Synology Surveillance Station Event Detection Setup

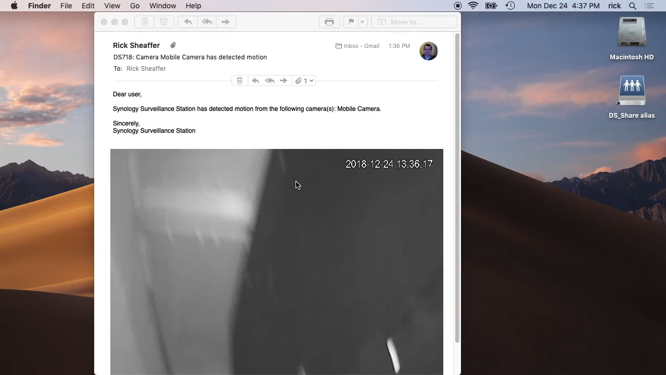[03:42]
I just had it So this is an email that it sent it It said DS 718 camera mobile camera has detected motion and it has a message here And then it shows a picture of the motion and it doesn't look very good because this is not an ideal situation